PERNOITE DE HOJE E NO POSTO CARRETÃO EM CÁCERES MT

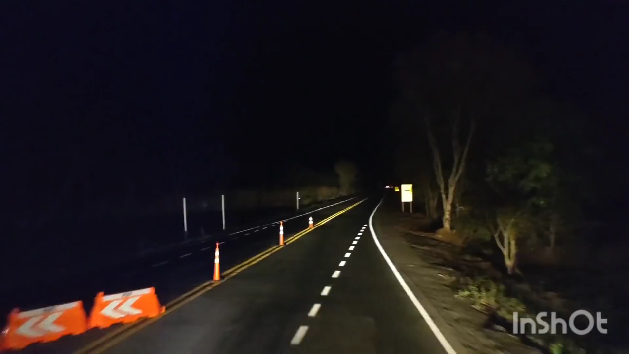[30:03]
Vamos nós. BR-070, sentido Porto Velho. Limites de município: Poconé e Cáceres. Ponte sobre o rio Sangradouro. É isso mesmo? Acho que é. KM-638.
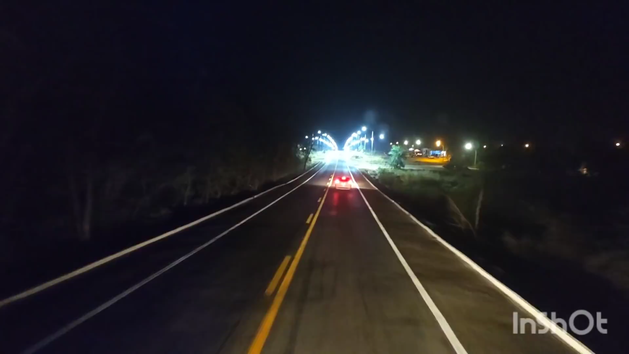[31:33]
Vamos ver se está o nome da cidade.
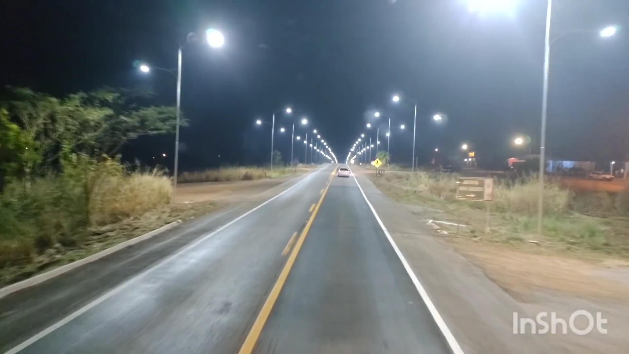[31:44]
Distrito de Nova Cáceres. Eu acho que deve ser Nova Cáceres. São 20 horas 10 minutos horário de Brasília, 19 horas 10 minutos horário do Mato Grosso. É, aqui eu acho que é Nova Cáceres mesmo.
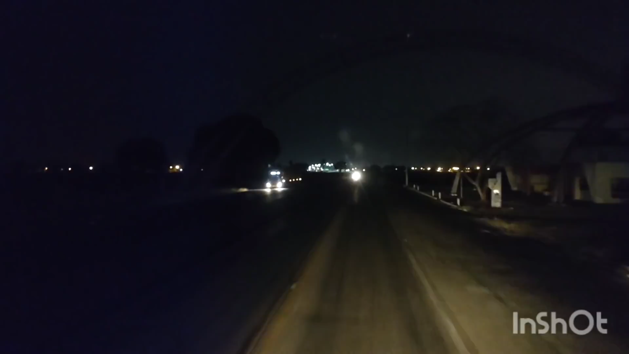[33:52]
E se eu acender o farol de frente e alto, vai queimar a vista desse motor aí que tá vindo aí, ó, né? Agora dá pra acender o alto.
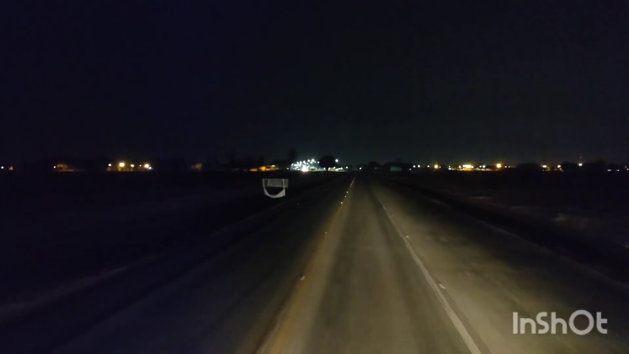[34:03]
Daqui a pouquinho tem que abaixar também, que eu tô chegando na cidade de Cáceres.
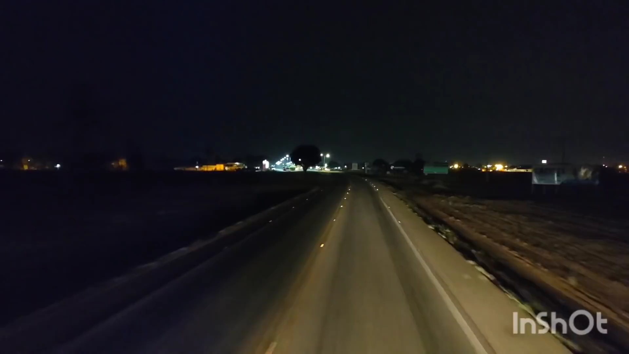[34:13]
Chegando, tem bastante de lombada por aqui.
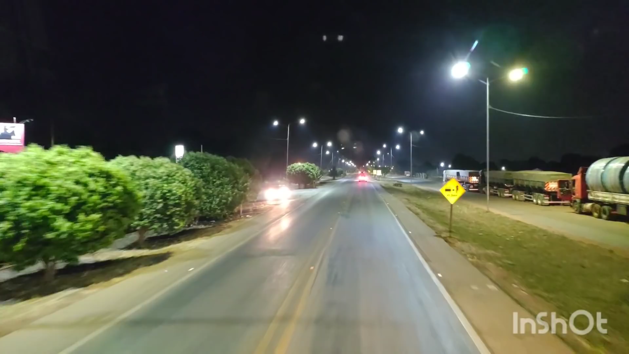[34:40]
Devagarote para não derrubar a água do corote. O posto está logo lá na frente.
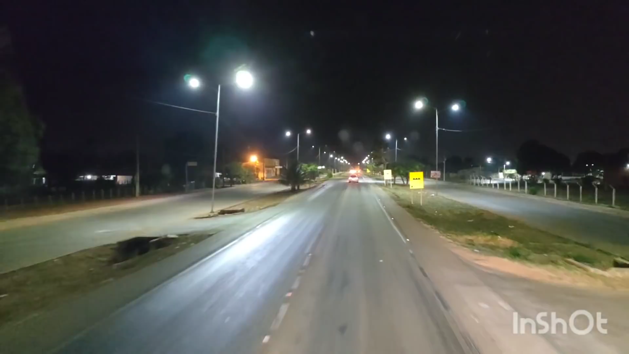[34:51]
Vamos procurar o posto agora. O posto está a 5 km daqui. Opa, lombadinha.
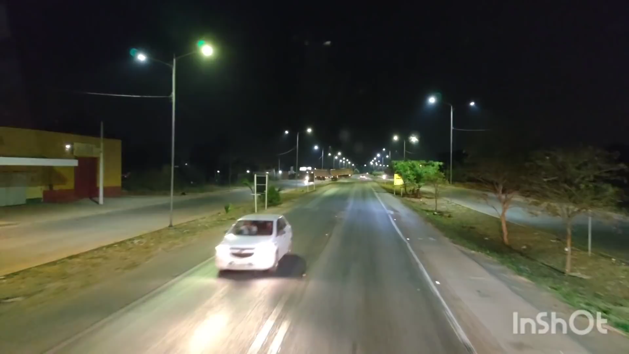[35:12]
Se eu não tiver enganado, esse posto está antes da ponte. Tem uma ponte ali na frente, parece.
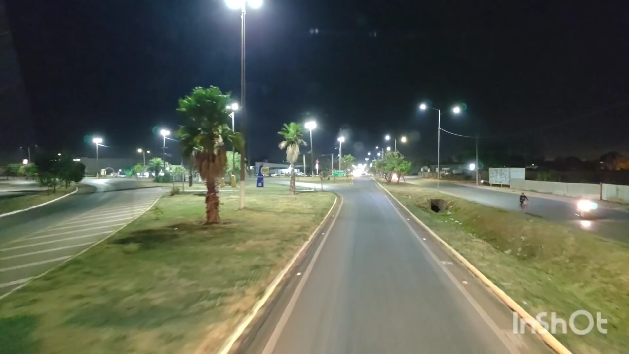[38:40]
Vou sair aqui à esquerda. Porto Esperidião, Pontes e Lacerda. Cáceres, siga em frente.